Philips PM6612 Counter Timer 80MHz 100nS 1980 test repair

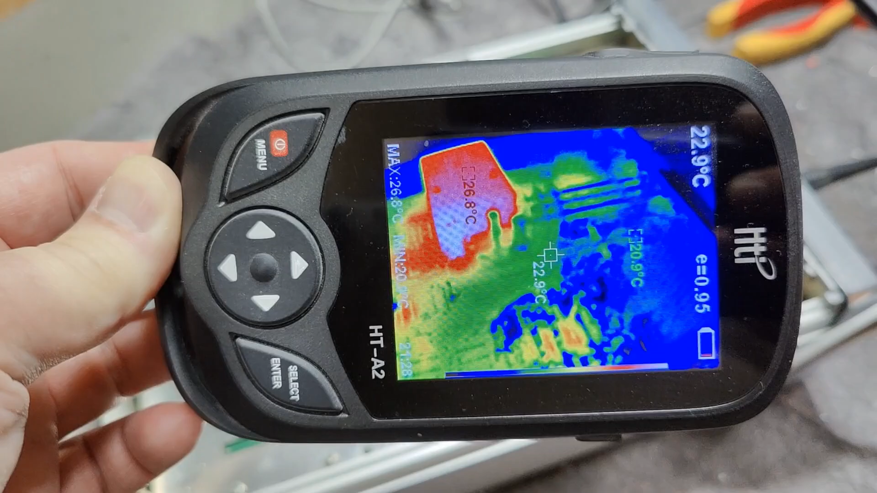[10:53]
On screen: spot 22.9°C, max 26.8°C
Have a look here at the temperatures. It's quite clear this is a temperature-controlled,
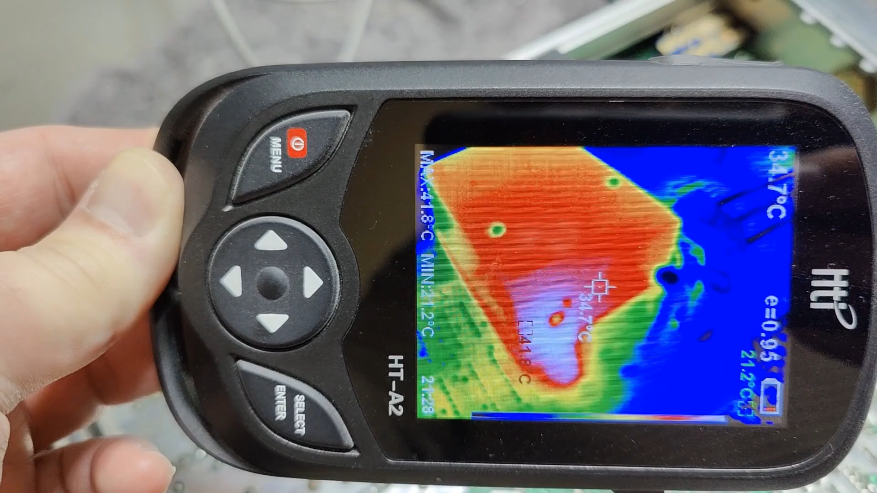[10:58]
On screen: spot 34.7°C, min 21.2°C
regulated oven oscillator.
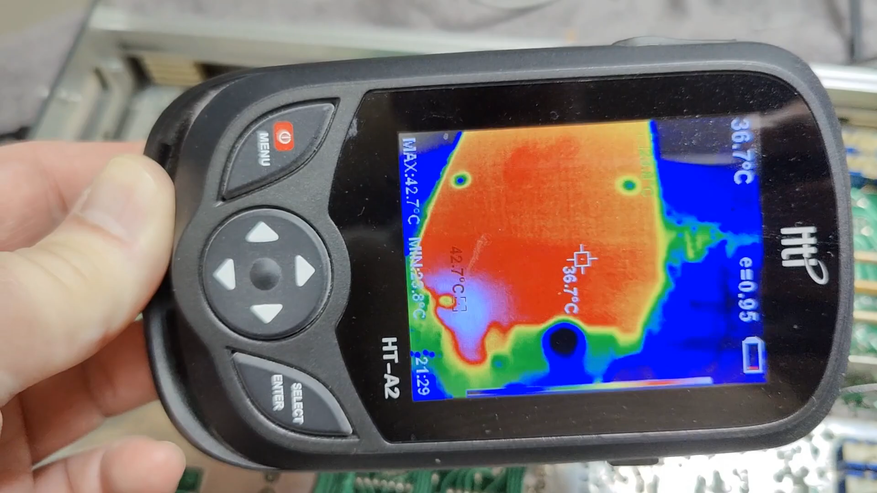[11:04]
On screen: spot 36.7°C, max 42.7°C
It is here on the outside.
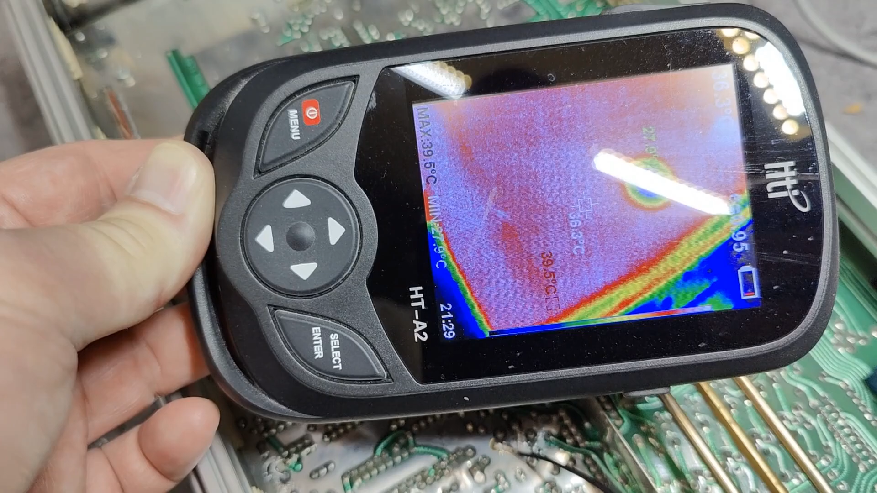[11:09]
On screen: max 39.5°C
It's 36, 40 Celsius. It's quite funny.
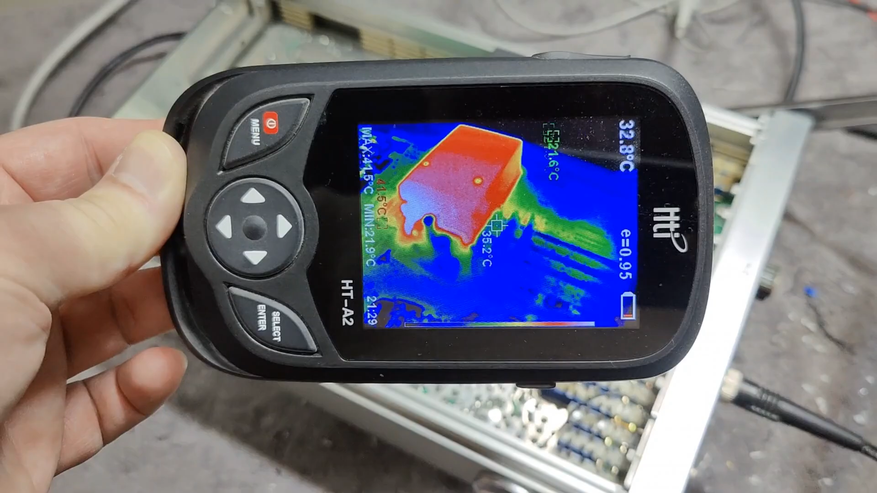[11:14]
And that is what makes this oscillator super stable.